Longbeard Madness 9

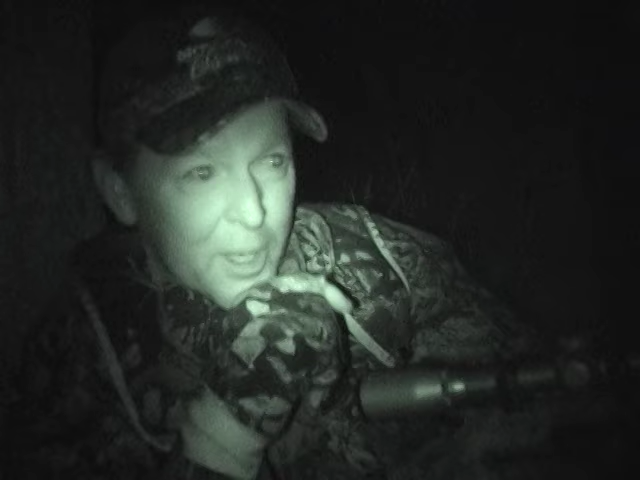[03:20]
He's just doing the gobbling, so he's gobbling early, and he's gobbling early.
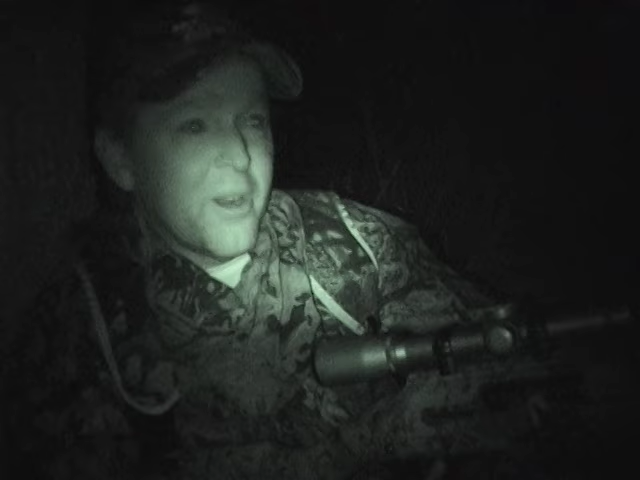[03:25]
He's gobbling pretty good early, so. Dan got in the background. Mike's the shooter. I set off to the side.
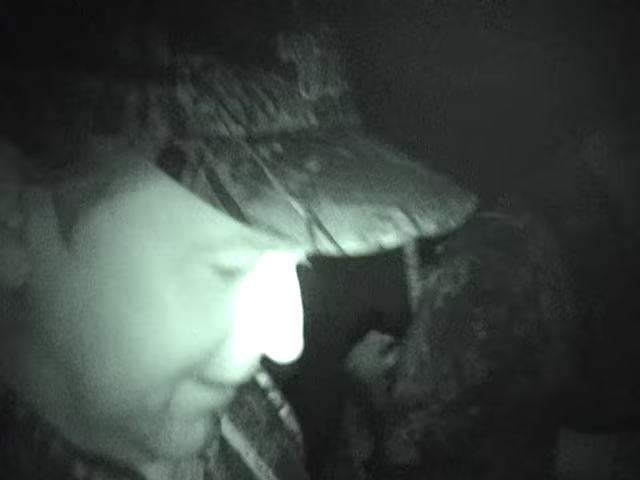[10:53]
I grabbed the handy cam, got some night shot footage of Mike Handback, who's with us, and Terry walking in. Jared was going to be running the camera. Well, we get all set up, you know, and we're situated. I turn around and I start glassing a little bit. Randy had pointed some birds out on the way in.
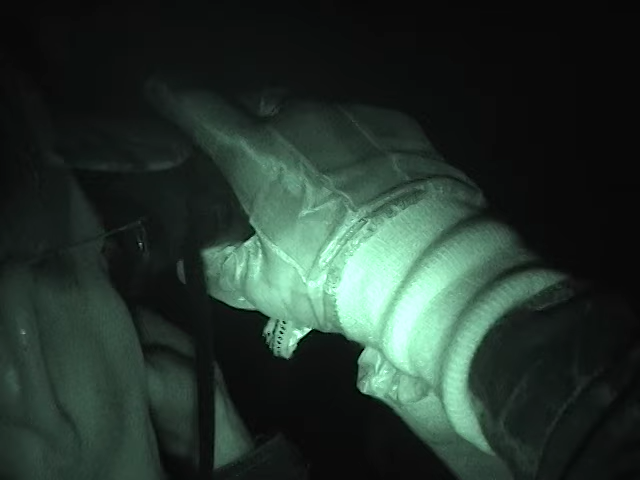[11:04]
So I was looking at them through the binoculars, and we're sitting within 40 or 50 yards of all these hens roosted in the tree here.
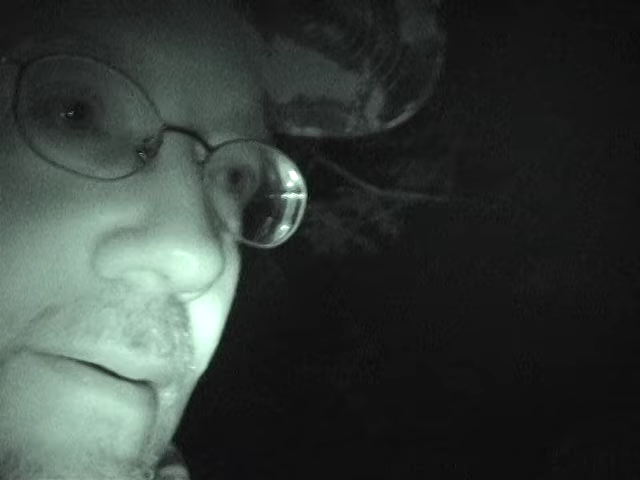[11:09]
We got turkeys roosted right here behind us, and we're hoping that they're going to fly across the creek here and pitch down into this alfalfa field. I can see three of them in a tree right here.
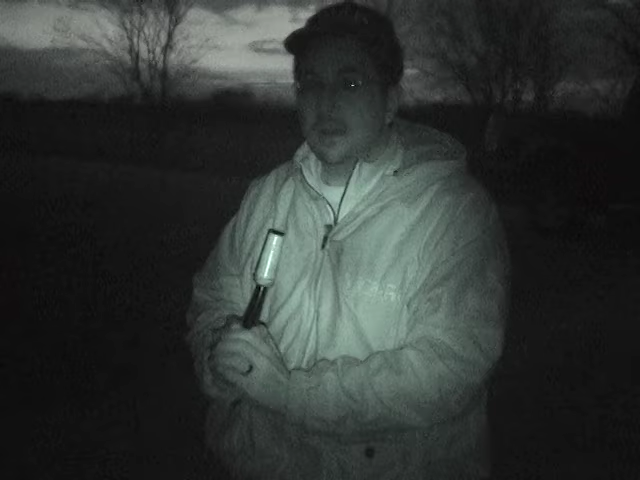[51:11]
I thought I might have spooked him. Next morning, I got the little handy cam out, and I just wanted to film some reality-based stuff, and I turned the night shot off.
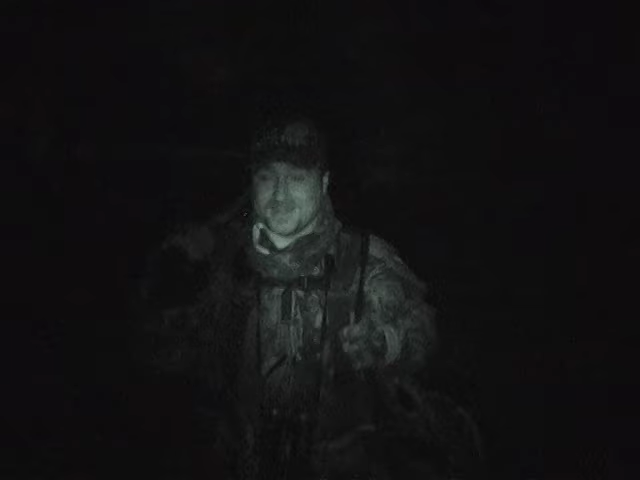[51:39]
We're walking in, and it's pitch black, and Matt hoots, and boom, that turkey hits it. There's our bird. He's there. He didn't leave.
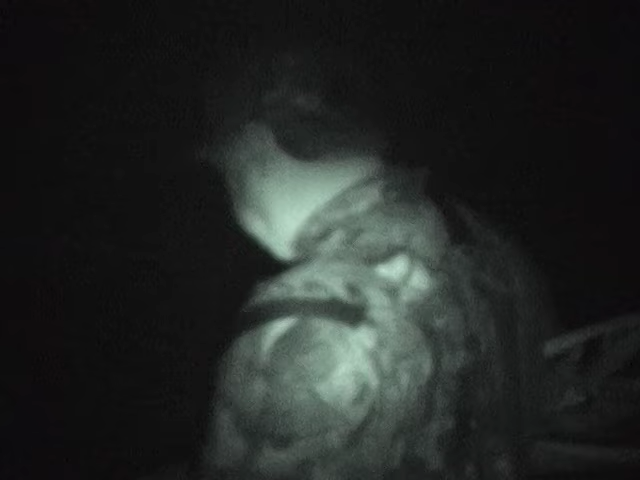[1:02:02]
We slip in, it's dark, and I've got my little handy cam. I'm trying to get some behind the scenes stuff, and I film Eddie, and he's got that old decoy with him.
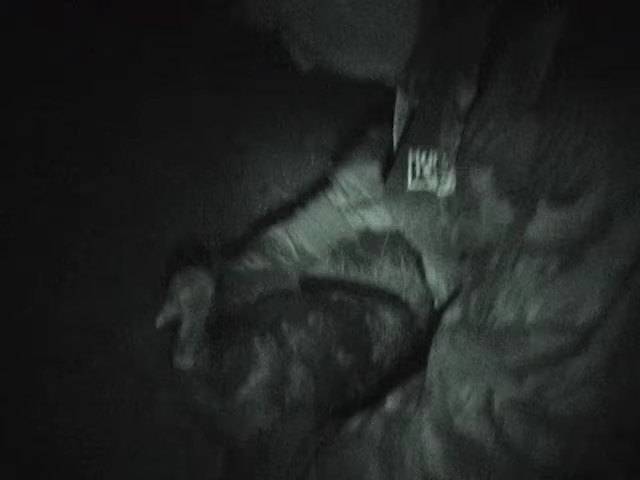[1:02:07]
We slipped up in there, and Dave and Eddie got set up at a big tree, and we got the decoy out in front.
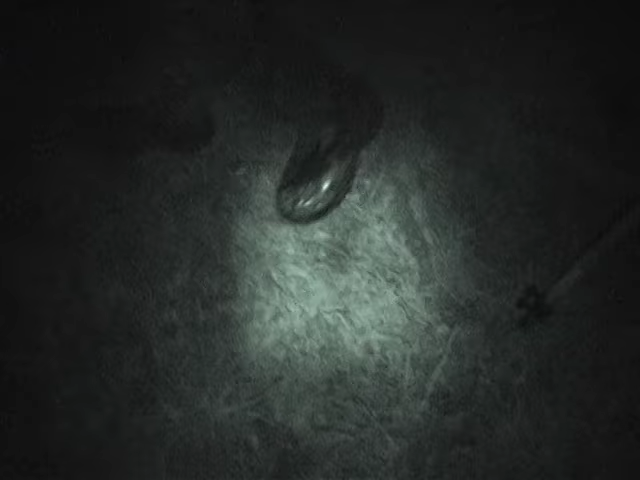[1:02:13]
And then I move off to the side, and I wanted to film the side view of everything.